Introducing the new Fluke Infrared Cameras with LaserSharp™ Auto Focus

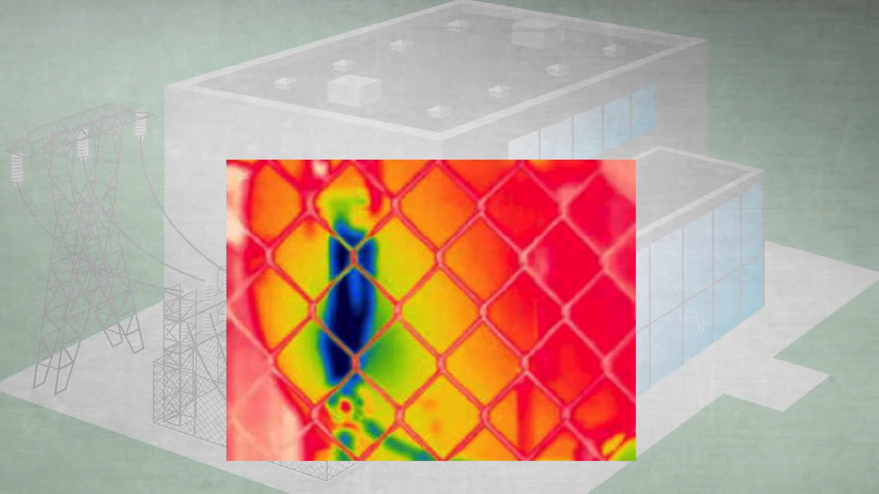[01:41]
announcing a more intelligent autofocus system laser sharp
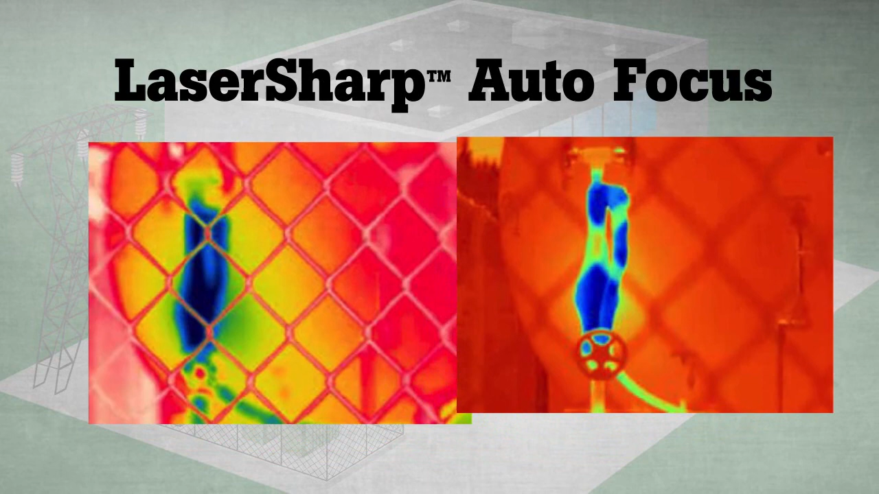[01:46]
autofocus available only from fluke laser sharp autofocus tells you exactly where you are focusing it uses a